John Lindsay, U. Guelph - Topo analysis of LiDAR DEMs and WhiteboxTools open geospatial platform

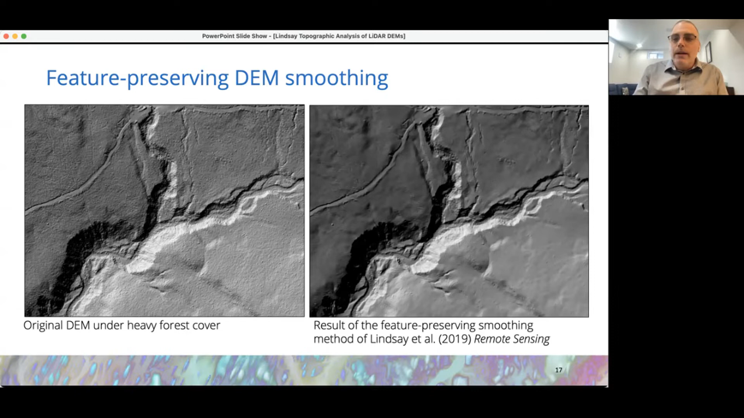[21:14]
incised river, are still just as crisp, even though we've reduced the roughness that is fairly typical under heavy force cover. And lastly here, we have the problem that I was presented with from one of my colleagues at OMAFRA, the Ontario Ministry of Agriculture and Moral Affairs, in which, you know, first applying some of the recent LiDAR data that's been acquired for Ontario for soils mapping applications as a mentioned, those road embankments are actually quite problematic. And so, again, with a recent graduated master's student of mine, Nigel Van Evenhausen,
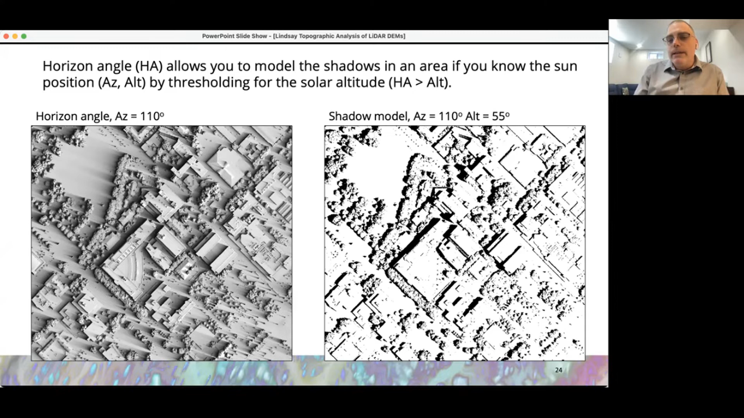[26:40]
then we can use the horizon angle effectively very easily just by thresholding thresholding it to to map the areas that are in full light and the areas that are in shadow. We can actually extend this. So because I'm able to measure these horizon angle rosters very, very efficiently, then I can actually compute them in a way where I can measure the the create a shadow model for any instant in time. In fact, for all instances in time integrated over, say, an entire year or a block of months, whatever is of interest to you, say a season.
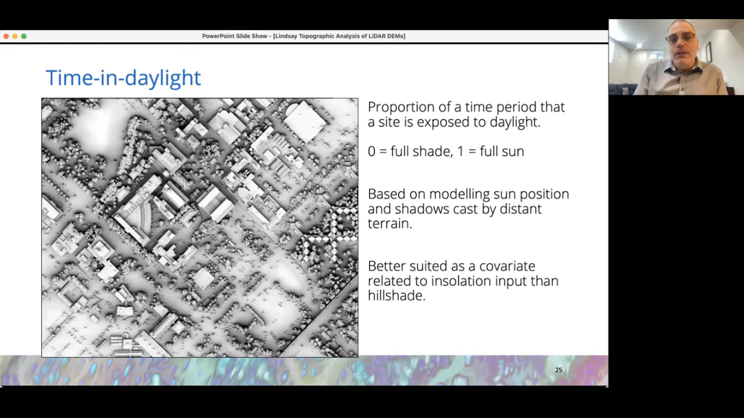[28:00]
But I believe that it's certainly a better covariate related to insulation than, say, hillshade, traditional topographic hillshading would be for environmental modeling applications. In fact, we can see that even for visualization of, you know, highly, highly urbanized landscapes in particular,
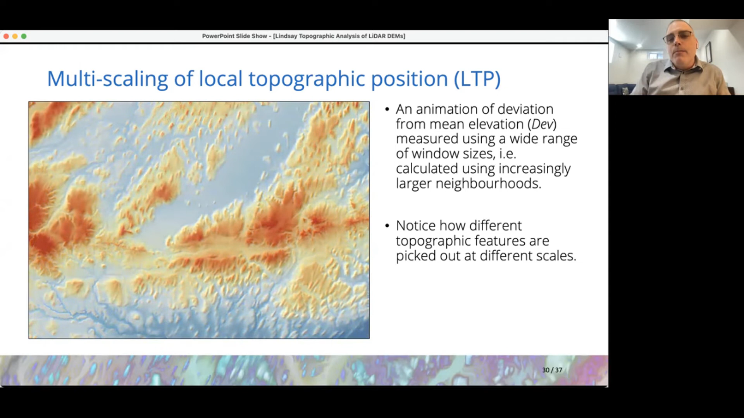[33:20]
And deviation from mean elevation or dev is effectively a measure of local topographic position. And if we consider a scale stack as I have here in this animation, you can notice that certain topographic features become bright, brightly colored at specific scales.